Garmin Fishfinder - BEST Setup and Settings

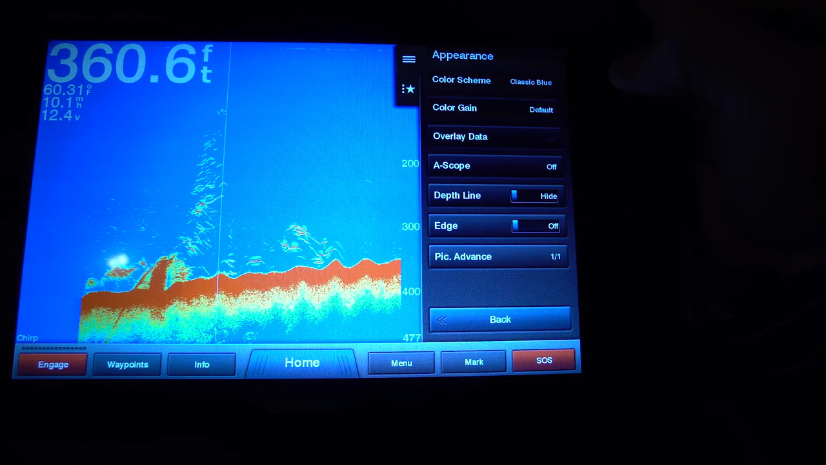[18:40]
On screen: depth 360.6 ft, water 60.31°F
classic blue which is traditional garmin classic white which is another traditional garmin color your maroon which is like your hummingbird colors and there are a bunch of other extras
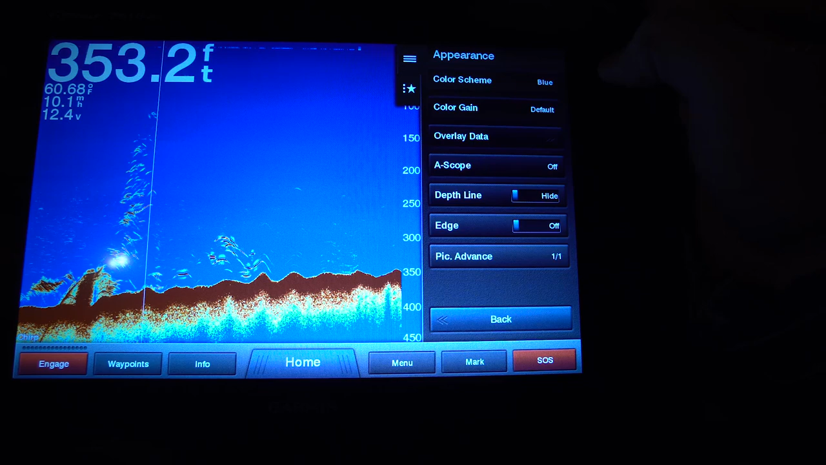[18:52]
On screen: depth 353.2 ft, water 60.68°F
if you'd like to go in there and play around with those color gain i have it set to default i don't play around with that a scope i have
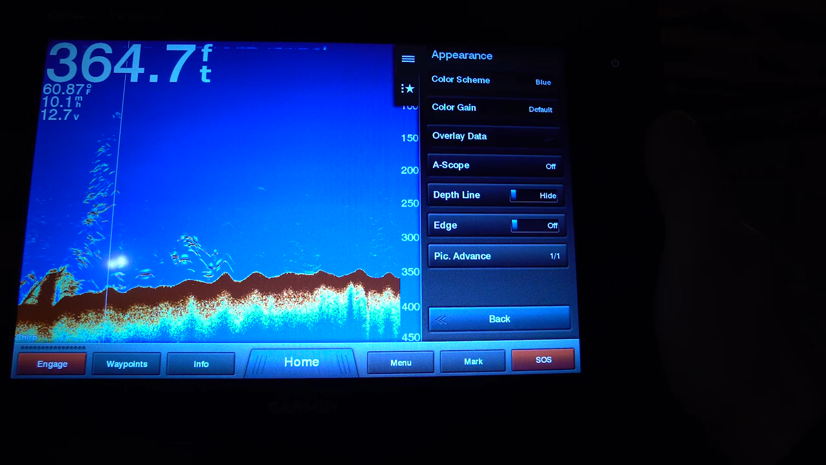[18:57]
On screen: depth 364.7 ft, water 60.87°F, speed 10.1 mph
set to off depth blind hide edge off and pick advance i've set one-to-one i don't know what that
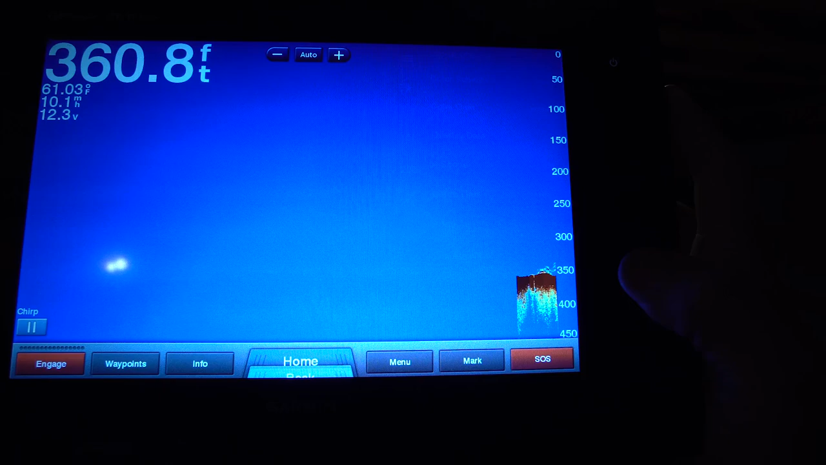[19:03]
On screen: depth 360.8 ft
does alarms same have set to off advanced uh off
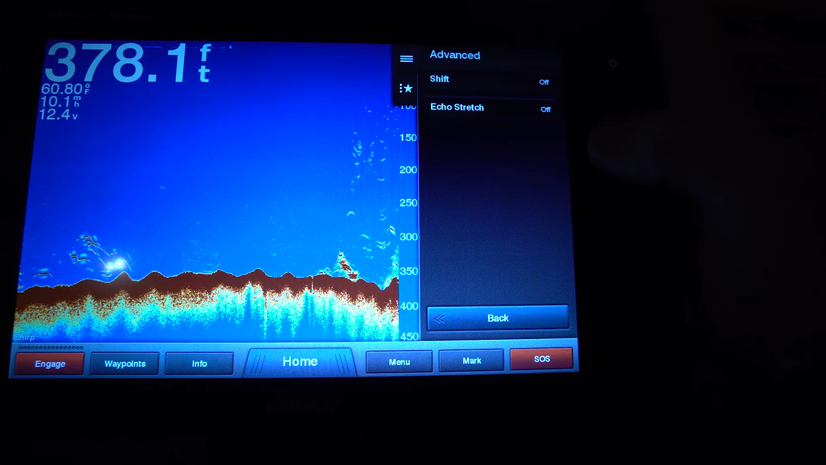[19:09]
On screen: depth 378.1 ft
and off for shift off echo stretch off installation this is going to let you know your transmit
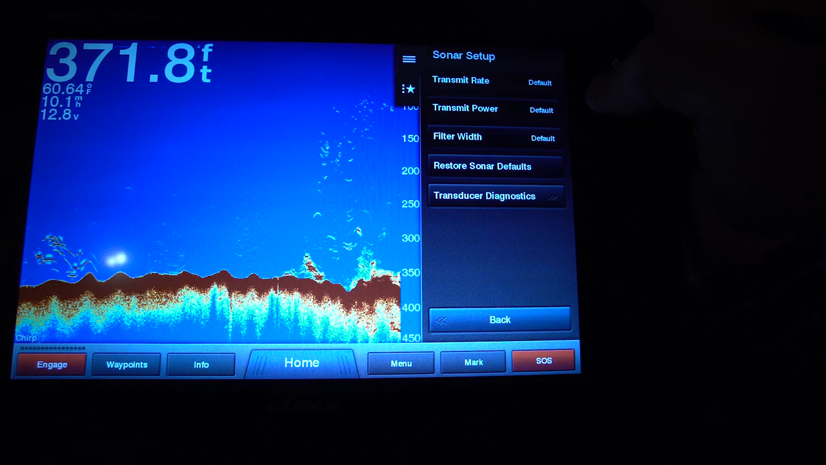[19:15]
On screen: depth 371.8 ft, water 60.64°F
rate uh your power your filter width and your sonar defaults i'm going to leave that as it is
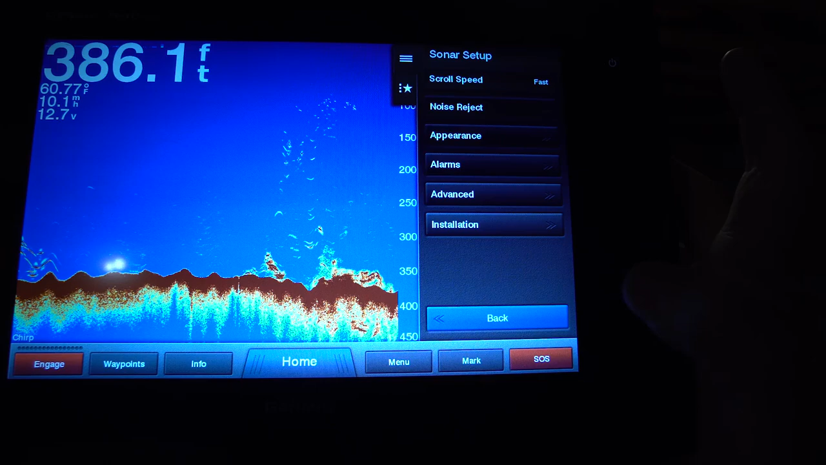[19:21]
On screen: depth 386.1 ft, water 60.77°F
now we're going to pull up my down view and down view is an awesome feature especially
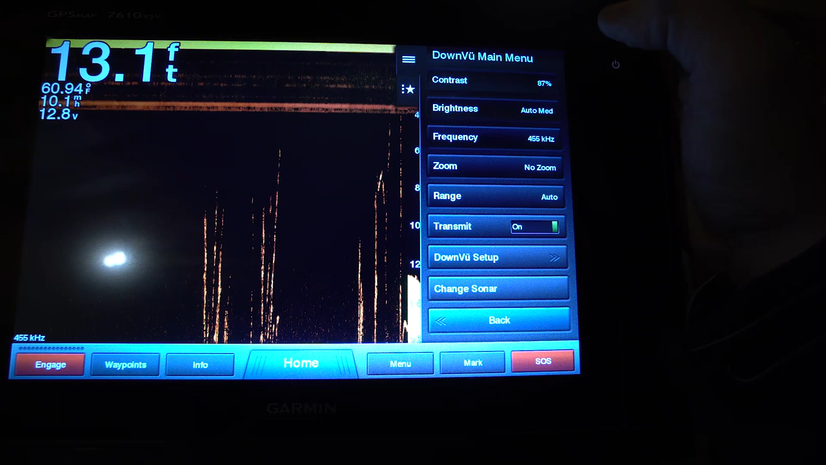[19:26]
On screen: depth 13.1 ft, water 60.94°F
when you're trying to identify fish my contrast is going to be set at 87.
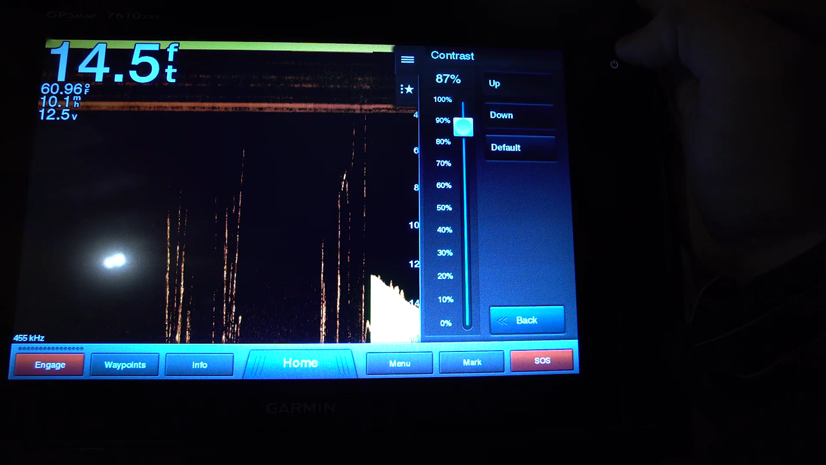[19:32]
On screen: depth 14.5 ft
this for me is the best setting that i get out of my down view now if you have a ton of debris you can change your contrast a little bit to bring that down or up a little bit but for the most part 87 is where i leave
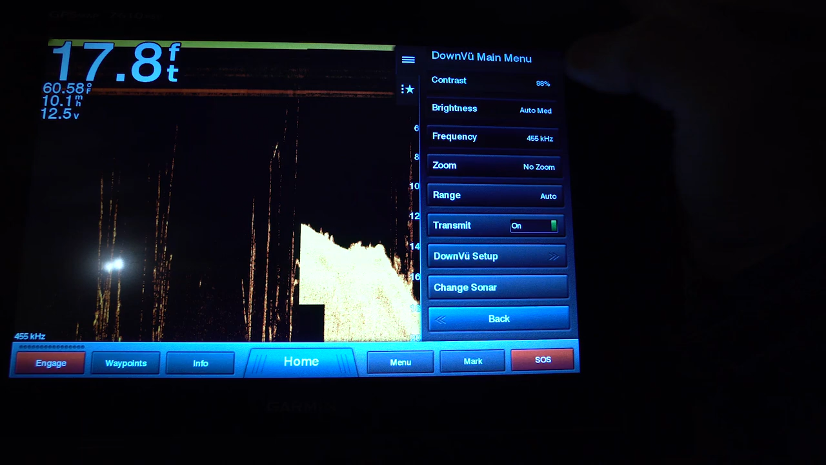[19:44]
On screen: depth 17.8 ft
it my brightness auto medium i i leave it very much there for the most part
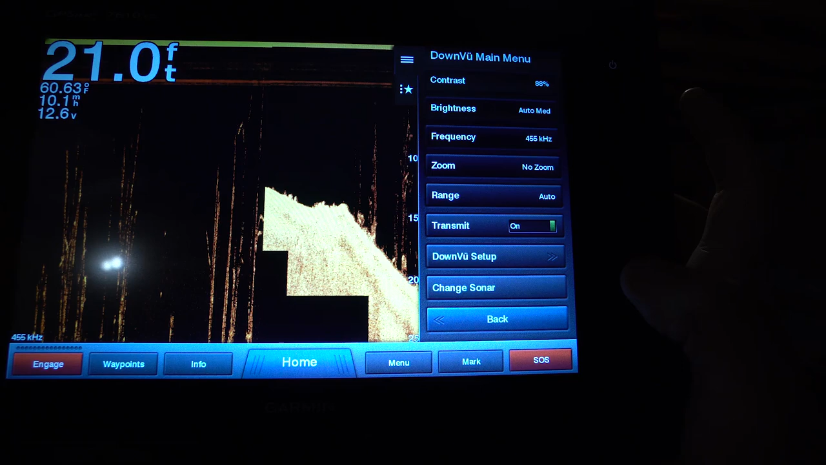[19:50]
On screen: depth 21.0 ft, water 60.63°F
unless i'm fishing super deep and then i'll drop it up to auto auto high frequency a lot of
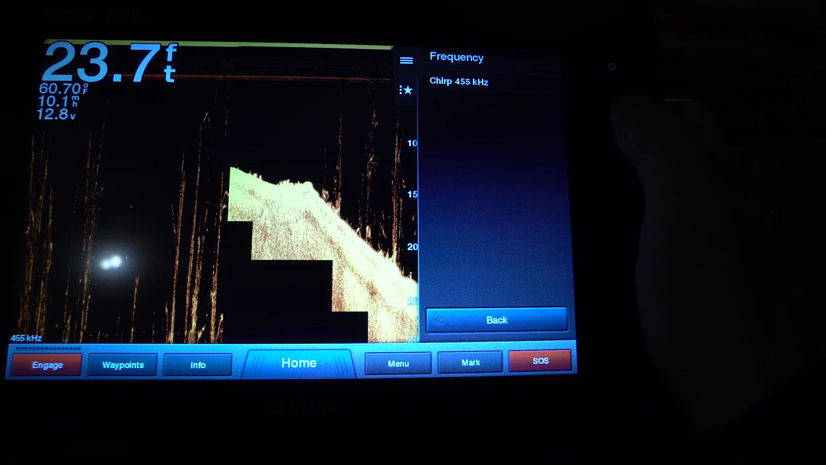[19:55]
On screen: depth 23.7 ft
people say not to run it at the same frequency as your side view i leave it at 455 kilohertz i really really
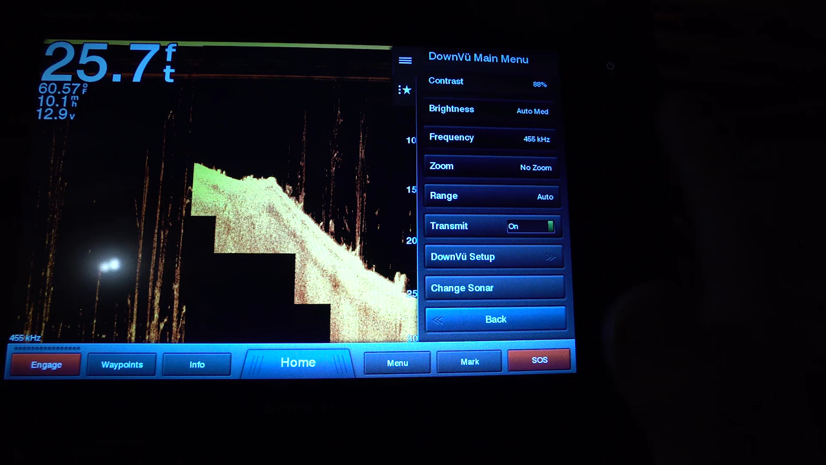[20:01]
On screen: depth 25.7 ft, water 60.57°F
like 455 kilohertz and the options that it gives me zoom i have it set to no zoom same
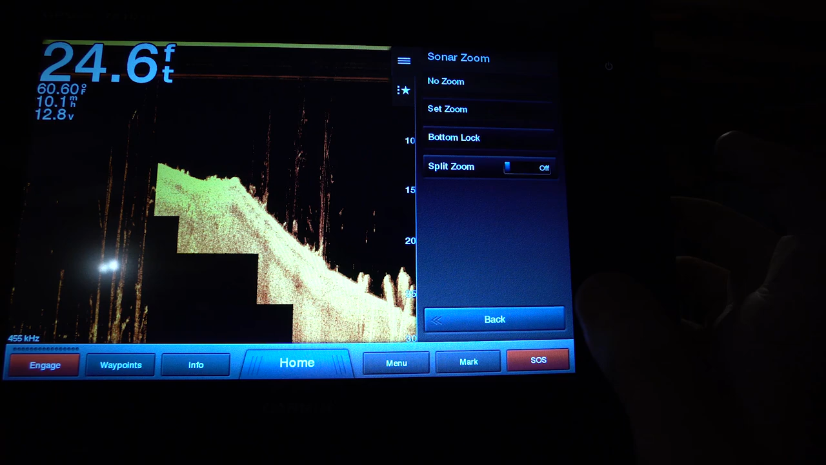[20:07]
On screen: depth 24.6 ft, water 60.60°F
thing as 2d sonar you can set it to bottom lock if you're looking for something really specific on the bottom but for the most part i
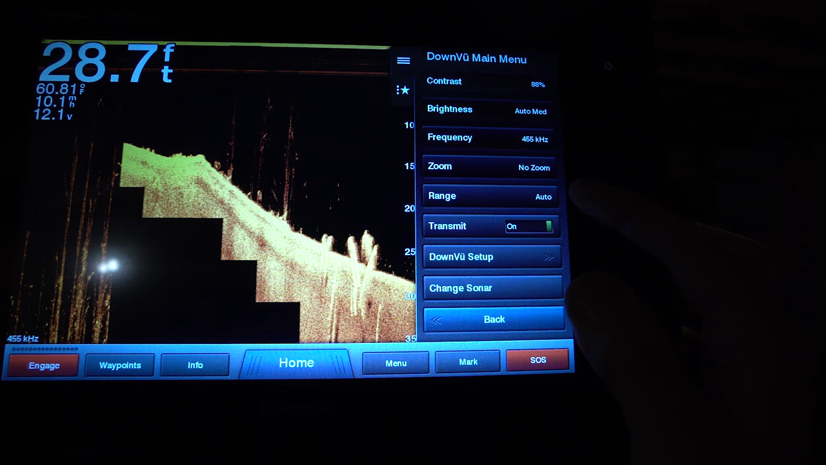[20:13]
On screen: depth 28.7 ft
have it set to up to no zoom range at auto i like to see move up and down unless i know there's a very
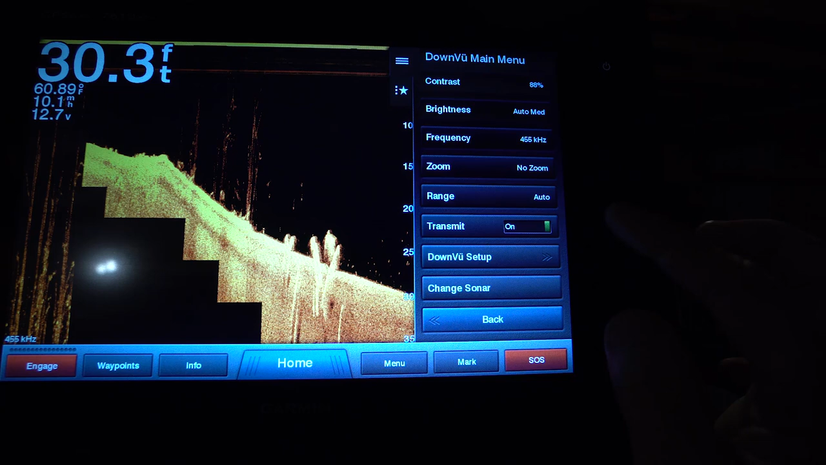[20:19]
On screen: depth 30.3 ft, water 60.89°F
specific depth that i'm looking in transmit on or off whether or not you want to turn your down view on or off you can change that setting there
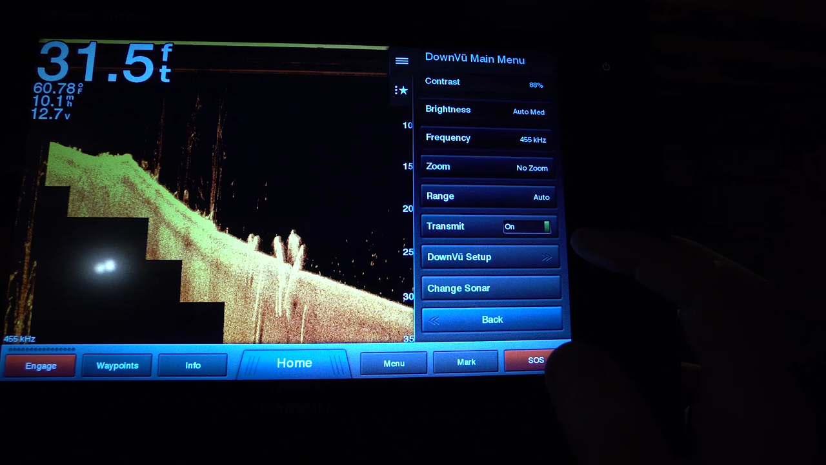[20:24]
On screen: depth 31.5 ft, water 60.78°F
and then the down view setup again scroll speed is fast
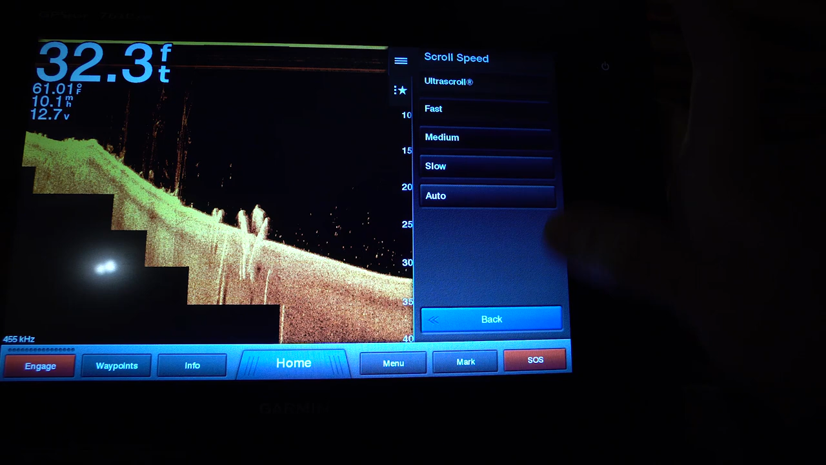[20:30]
On screen: depth 32.3 ft
noise reject is off surface noise i want it to show my surface noise um that's something i want it to show because if there's something super high in the water column i want it to show me